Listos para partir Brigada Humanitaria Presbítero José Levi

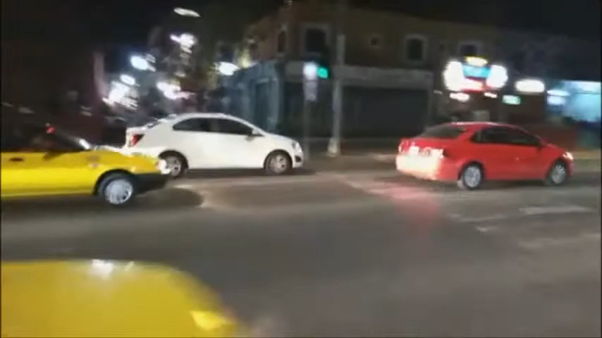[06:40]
Con esta hermosa vista de avenida, pues aquí creo que ya es Vallarta. No me despido.